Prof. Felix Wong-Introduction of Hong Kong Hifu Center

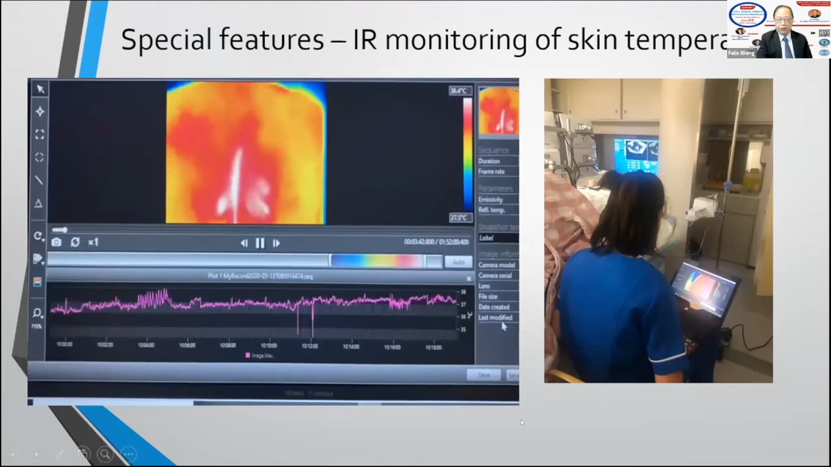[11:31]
the temperature that radiate to the bottom are quite different. So in those days, my nurse is recording and while the patient is having the treatment. Now, what I find that now I put it in front of me so that I can watch. And this is what a patient will have operation done for adenomyosis. I found that the heat spread in many directions. But for a fibroid more on the right side, and you can see that the temperature can rise higher and higher.
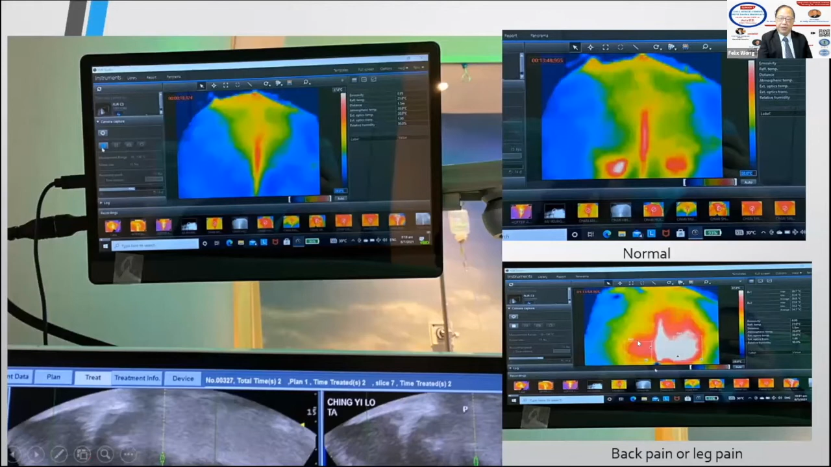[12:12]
I noticed that once it lasts for quite some time, the patient's starting to complaining of your leg pain or back pain. I need to know I need to move or stop. So very interesting infrared monitoring, just like when we are checking our temperature everywhere. So, of course, my center have the various things other than the lighting,